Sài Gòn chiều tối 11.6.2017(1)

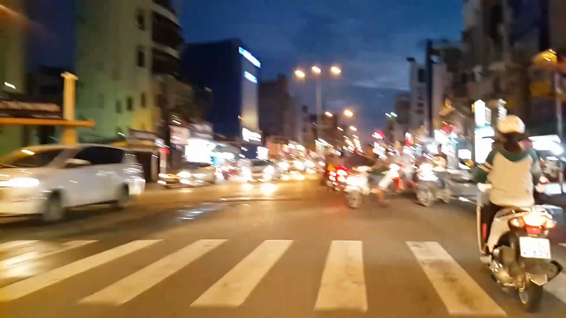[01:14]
Rồi phía trước là cái cắt ngang cái là đường xe lửa.
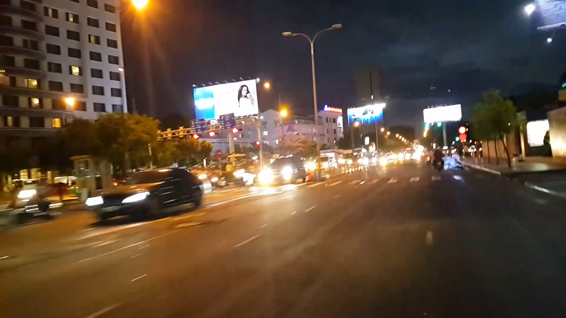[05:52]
Bên trái là đường Nguyễn Văn Cõi, ngày xưa là đường Công Lý, quẹo vô là đi vào quận nhất á.
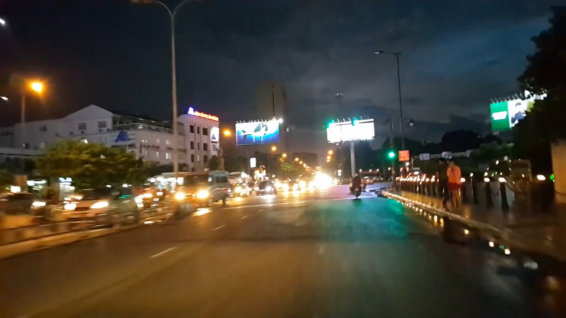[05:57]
Bây giờ rẽ phải đây là theo đường Trường Sơn đi vào phi trường Tân Sơn Nhất hay gì.
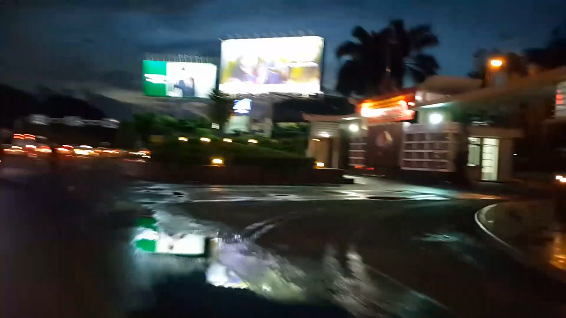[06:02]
Đây bên phải là cổng chính của quân khu 7 nè.
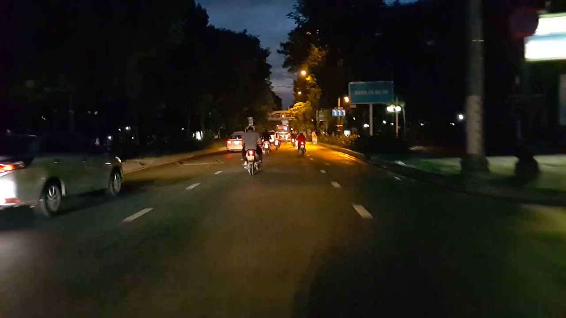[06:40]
Mùa này Sài Gòn gọi là tháng 5 chưa nằm mà sáng gì, tức là ngày nó dài hơn đêm. 7 giờ tối nó vẫn còn ửng ửng á.
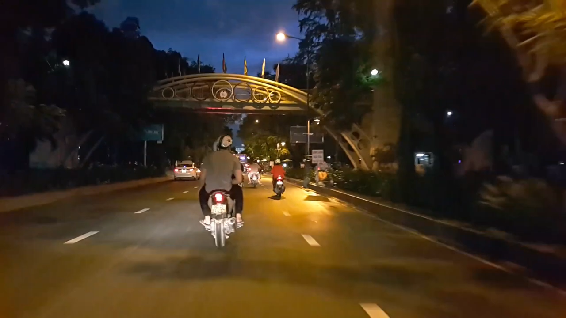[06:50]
Rồi đây là công viên Hoàng Văn Thụ.
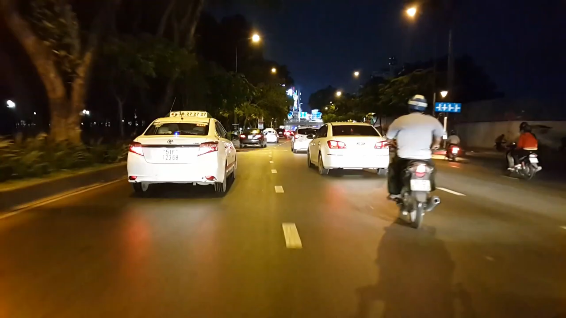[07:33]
Rồi góc phía trước là ngã tư vòng xoay Lăng Cha Cả vậy. Quẹo trái là vòng lại công viên Quảng Thụ đi về đường Nguyễn Văn Trỗi vào trung tâm Sài Gòn đó. Đi thẳng luôn là đường Quảng Thụ đến ngã tư Bảy Hiền. Quẹo phải là đường Cộng Hòa. Còn góc bên trái là đường Lê Văn Sĩ, ngày xưa là đường Trương Minh Giảng đó vậy.
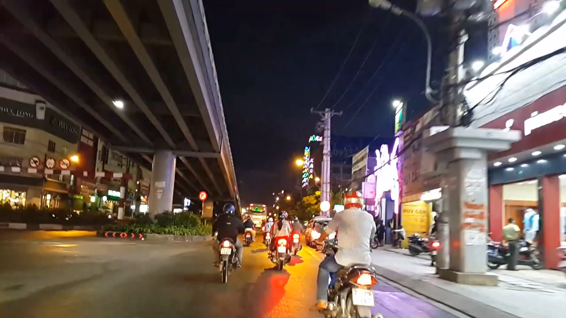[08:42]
Đây là đường Cộng Hòa cái gì, bên trái là cây cầu vượt Lăng Gia Cả đó.